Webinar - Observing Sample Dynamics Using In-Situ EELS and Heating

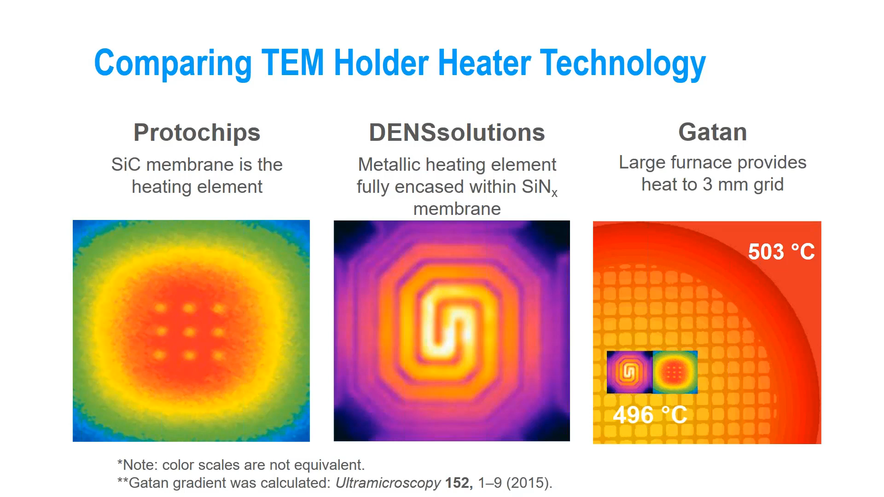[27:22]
So you can see the much larger area that you're able to heat using the older holders, whereas the new MEMS-based holders provide much better stability.
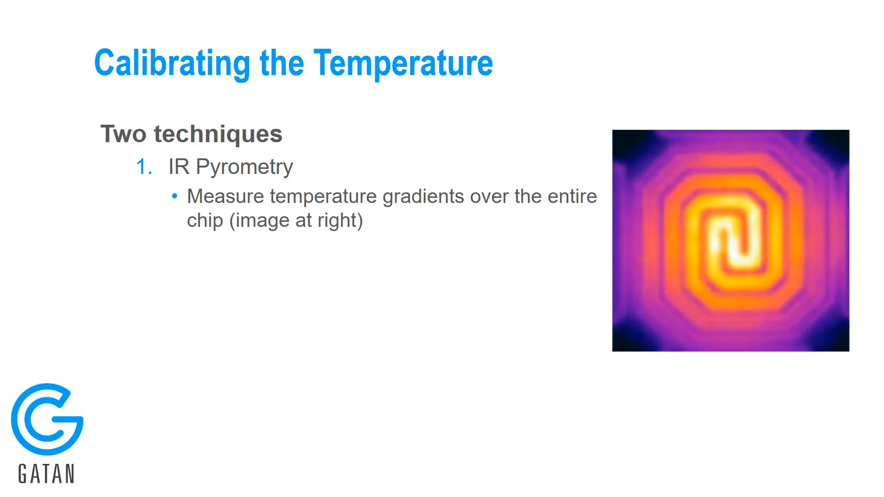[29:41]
DEN solutions uses two techniques. The first is infrared pyrometry. And this allows them to measure temperature gradients over the entire chip. So you can see that in the image at the right here. But they also are using a second technique. Infrared pyrometry is difficult to calibrate precisely. But they also use Raman spectroscopy, which allows them to measure the local temperature of a sample on the electron transparent windows. And this allows them to quantitatively calibrate the infrared pyrometry and
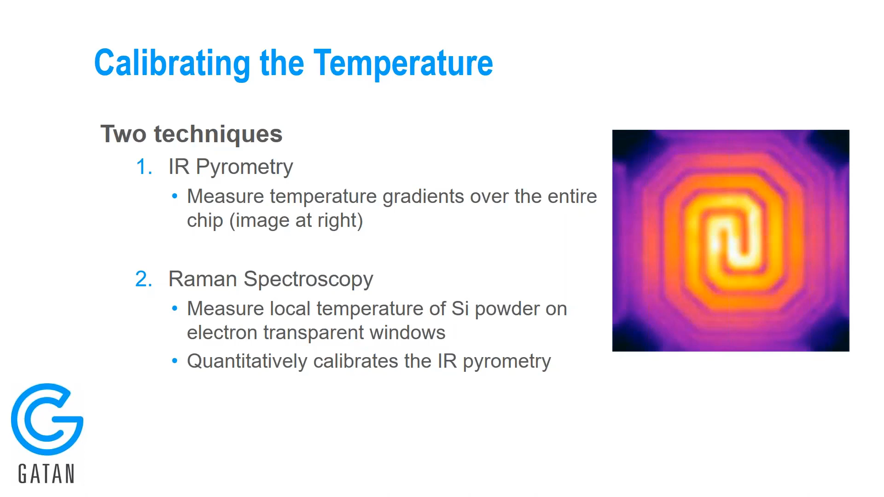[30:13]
to calibrate the temperature of the chip based on the temperature of a sample, not based on the temperature of the heating element or some other location on the chip. So how accurate is this temperature?